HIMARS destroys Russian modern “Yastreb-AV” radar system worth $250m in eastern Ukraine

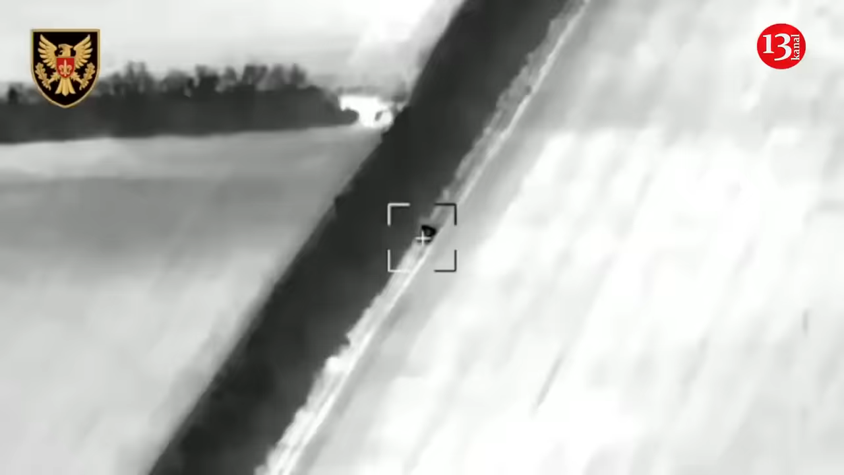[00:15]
The operation took place in the village of Kareknoi in eastern Luhansk region. The complex worth $250 million was destroyed by the
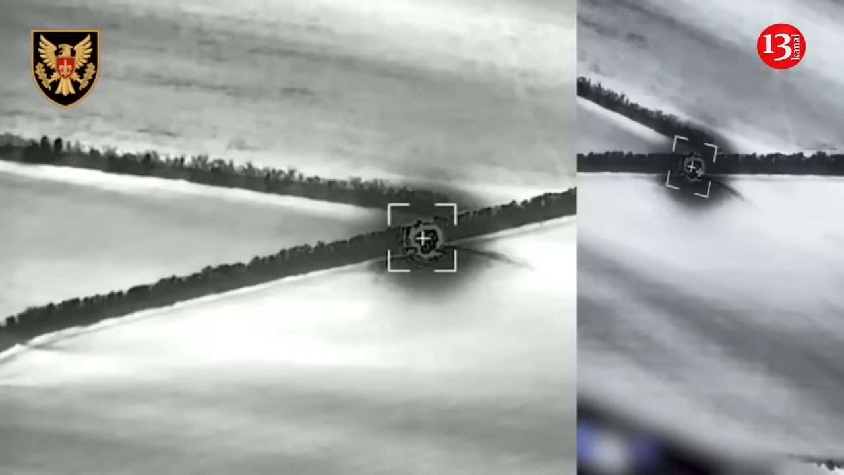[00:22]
15th Separate Artillery Reconnaissance Brigade Black Forest with attacks from Hamar's multiple rocket launcher, adjusted by the Shark UAV. Yastrabev is considered the state-of-the-art Russian radar system, which is used for reconnaissance of artillery firing positions. Using radar, it is capable of tracking the trajectory of enemy missiles
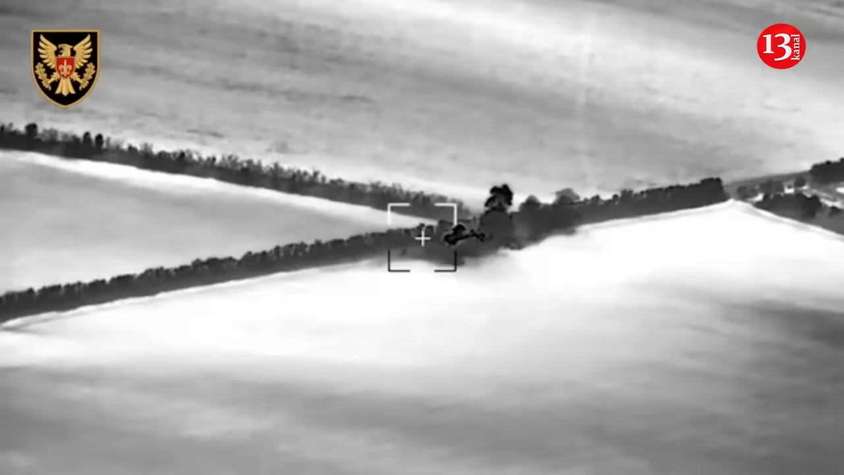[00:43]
and calculate the exact coordinates of its artillery positions.